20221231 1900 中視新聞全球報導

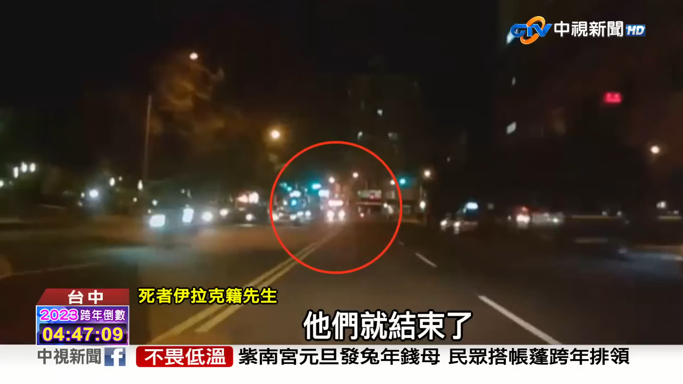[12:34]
二十七号深夜的死亡车祸在北区学士路跟英才路口不要说当事人连里长也满心不舍抱着小孩去看看